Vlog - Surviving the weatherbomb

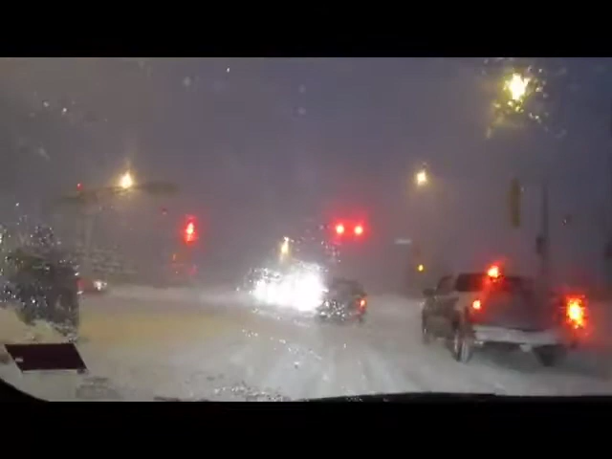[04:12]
Oh wow, you're going to hear me swear blue streaks, Canadian fashion. If I can't go uphill, I'm going to have to go down this way.